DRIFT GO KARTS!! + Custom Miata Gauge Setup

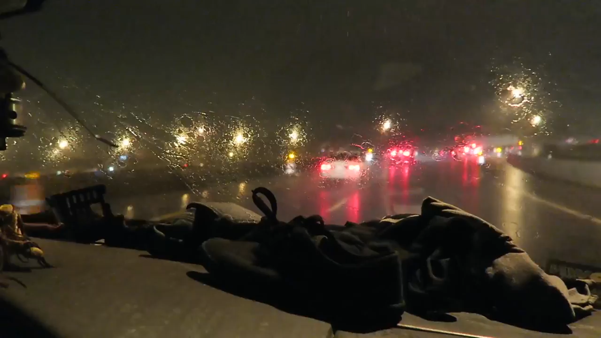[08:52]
Now it's pouring down rain. I can't even see. It's horrible.